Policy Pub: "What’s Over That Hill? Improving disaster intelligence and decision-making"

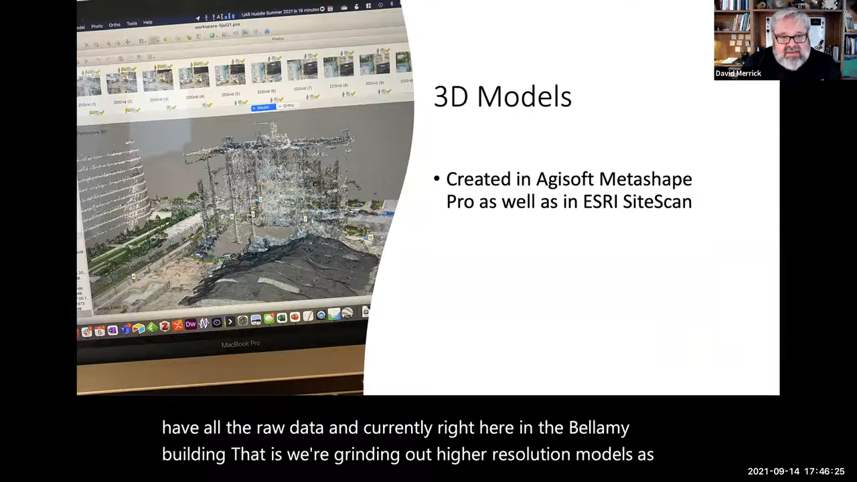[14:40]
And currently, uh, right here in the Bellamy building, um, it is, uh, we're grinding out, um, higher resolution models, um, as you go. And that can take dozens of hours, uh, per run to, to get us a good model.
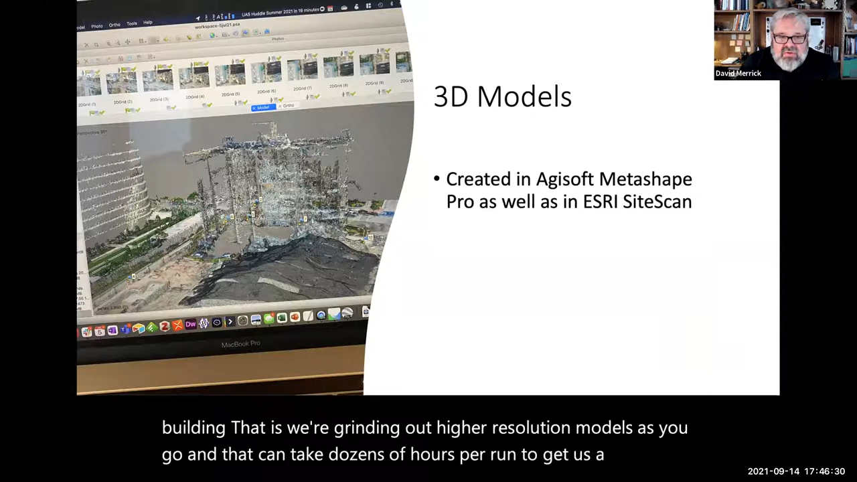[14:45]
But, um, we created those, uh, in Metashape Pro again, as well as in Esri's SiteScan product.
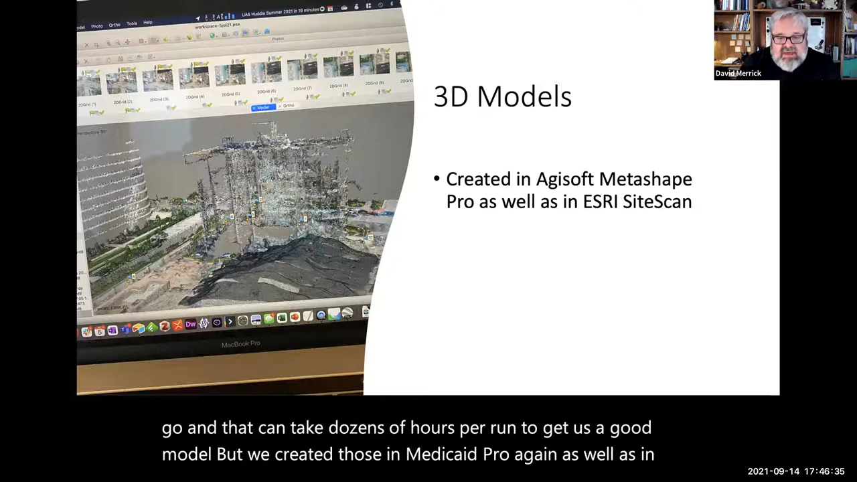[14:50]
Um, and that was more for on the investigative and planning side, um, than anything else.